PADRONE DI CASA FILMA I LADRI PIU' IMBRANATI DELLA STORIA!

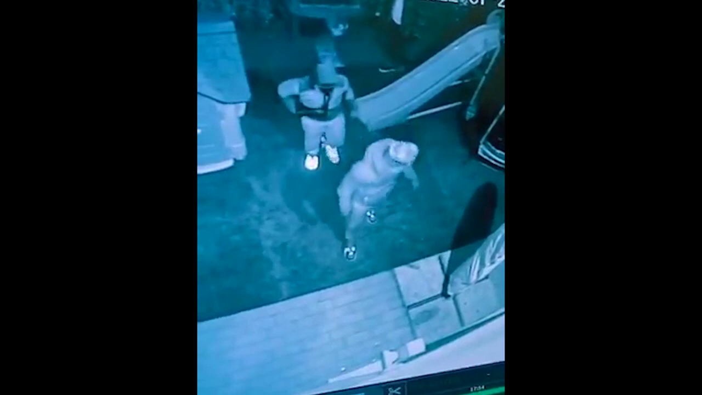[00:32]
adesso beh forzano la porta finestra non c'è giù neanche la tapparella e non era allarmato adesso vi faccio
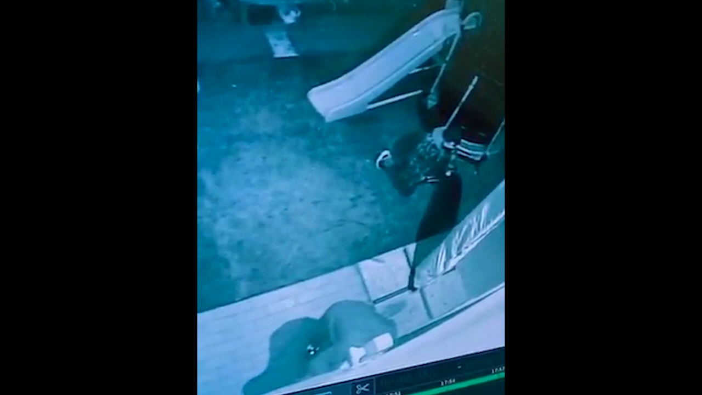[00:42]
vedere quando entra questa lavorando per entrare poi ovviamente ce la fa
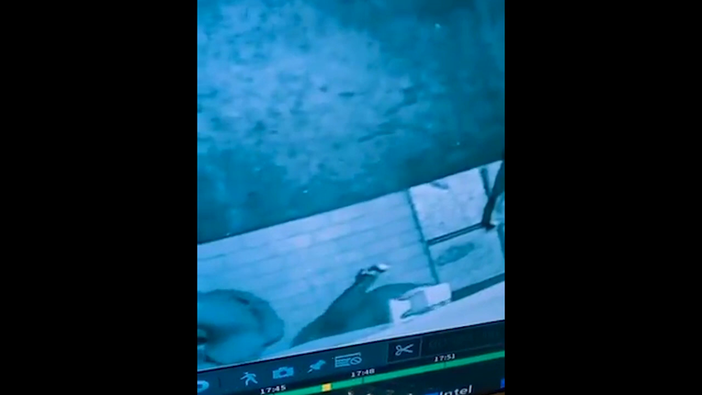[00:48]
ecco lì che entrano in camera di mia figlia
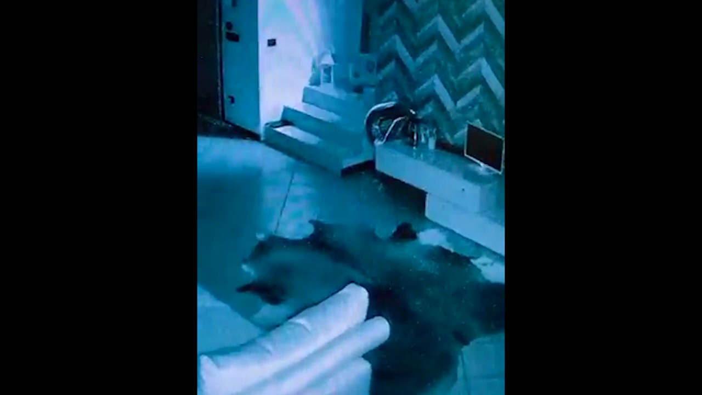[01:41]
ecco lì che scendono perché sta arrivando la mia compagna e si accorgono a me c'è la telecamera ecco però sorridi coglione
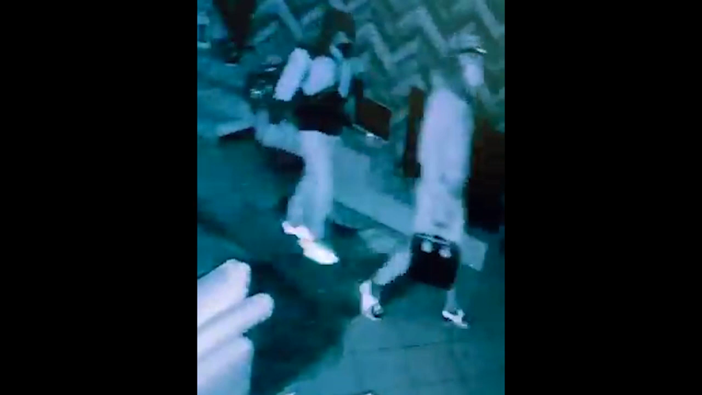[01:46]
questo è più sveglio
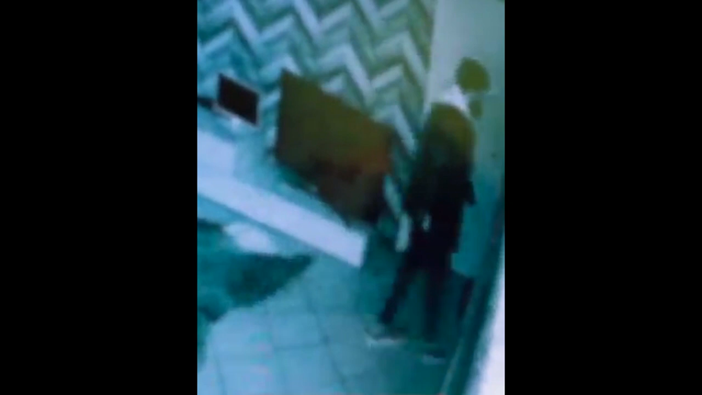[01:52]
ah torna indietro ho dimenticato qualcosa ecco che è arrivata sentito la voce mia figlia e qui scappano i coniglietti
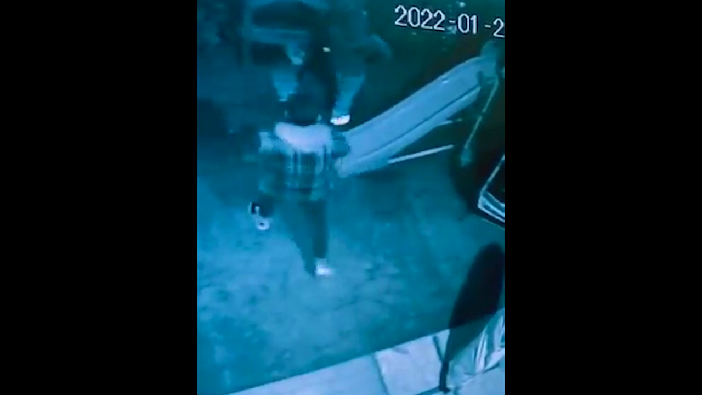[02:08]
ecco così avete visto tutta la sequenza ecco